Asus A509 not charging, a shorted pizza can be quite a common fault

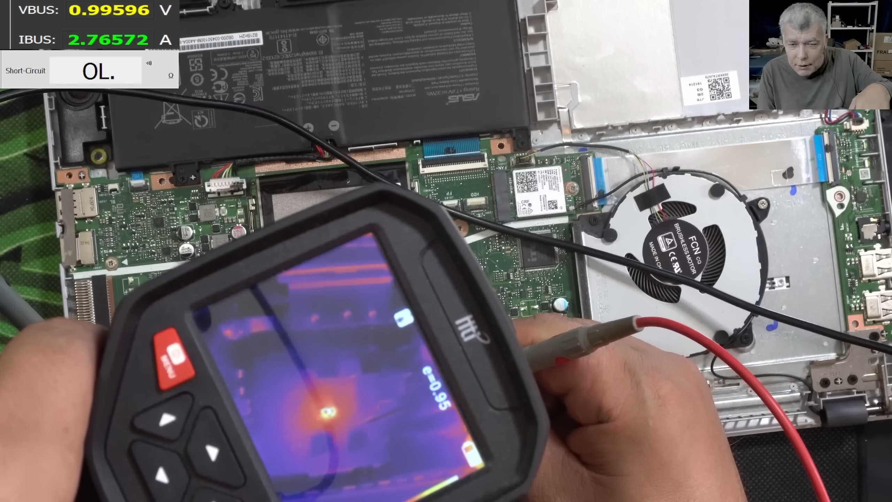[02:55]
That's an easy pizza right? Check that. Yeah that's an easy pizza. Yeah that's an easy pizza. So we have a shorted pizza on the motherboard.